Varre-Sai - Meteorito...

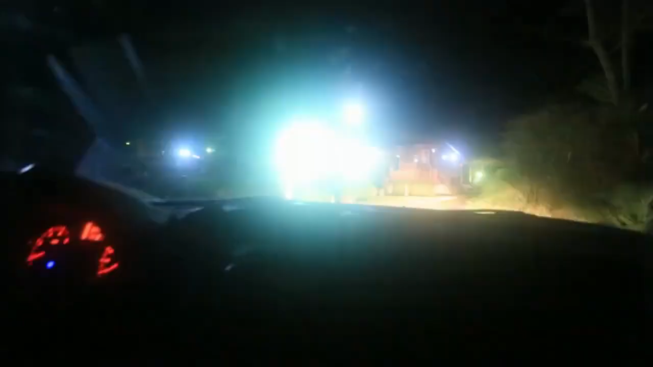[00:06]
Chegamos de noite a Varissai, que está a 370 quilômetros do rio.